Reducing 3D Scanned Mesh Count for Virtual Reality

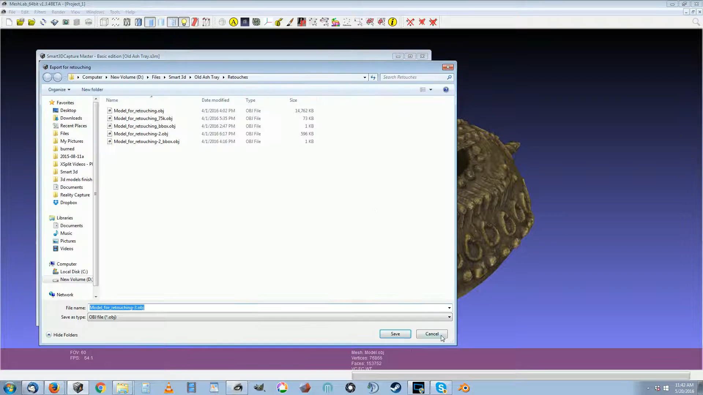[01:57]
Export it and then I open this geometry in MeshLab. I use the quadratic edge collapse decimation and I make it go from whatever it is now to what I want it.
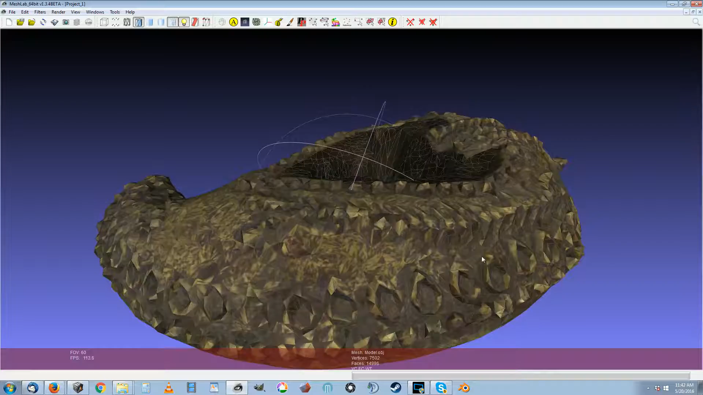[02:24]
So then what you do is export mesh, mesh as blah, blah, blah.
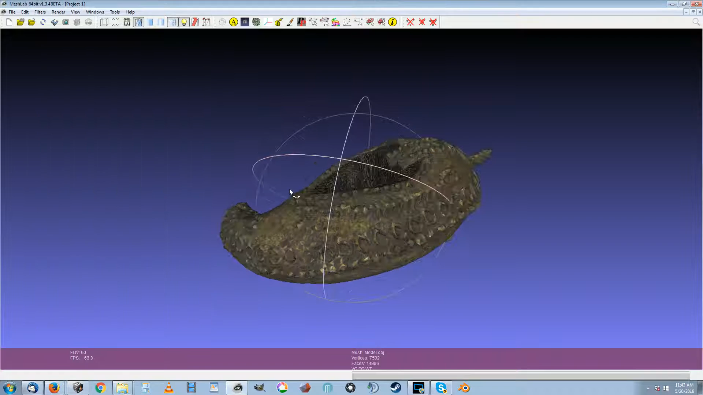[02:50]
And you hit quadratic edge collapse and simplification.
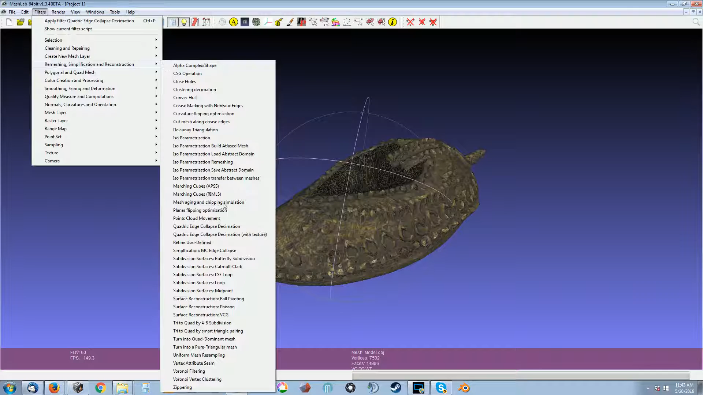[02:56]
You do it again. So now I want a 5,000 polygon model.
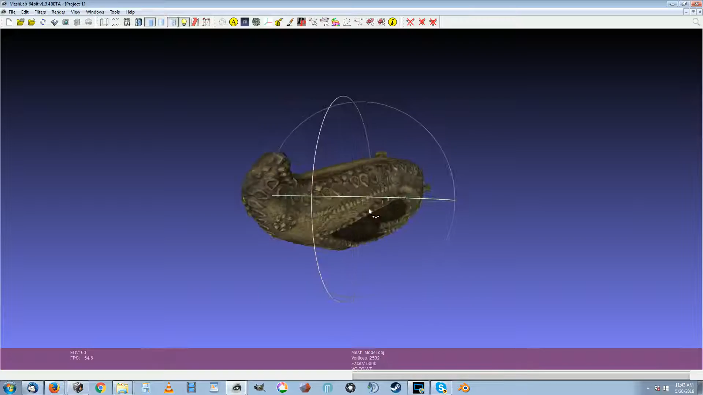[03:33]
And they're almost the original detail. You can see the
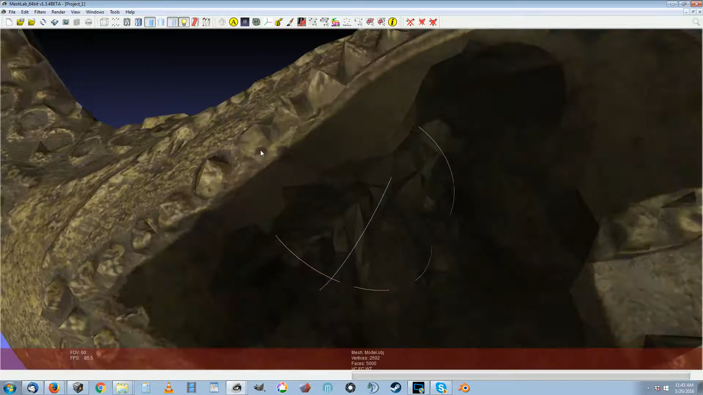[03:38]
hard edges there from where it smoothed out the high poly models.
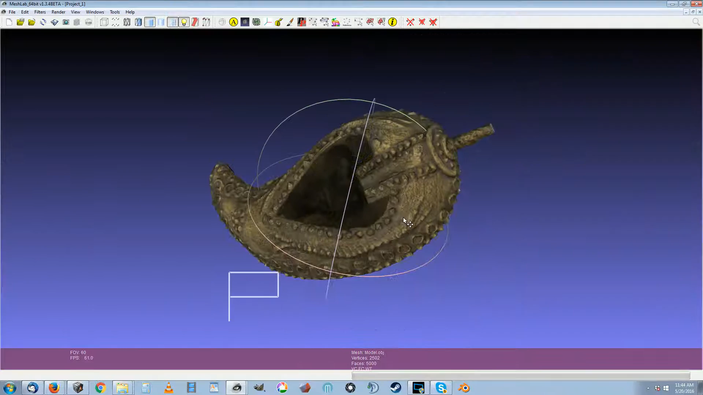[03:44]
But this 5K model can actually be used in VR. You can use that. You can't use the other ones.
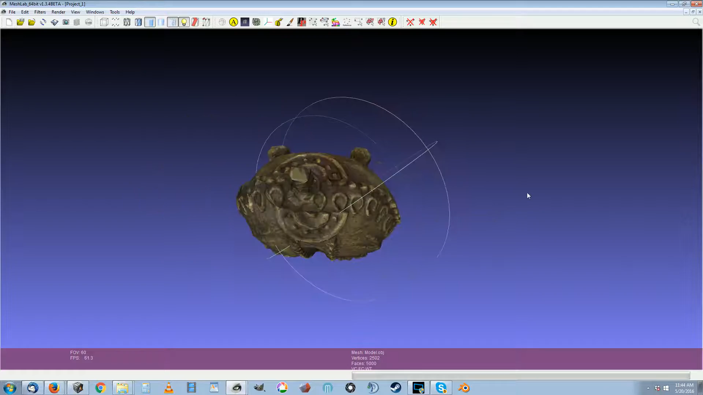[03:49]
Anyway. That's the basic process I use for putting my stuff into virtual reality.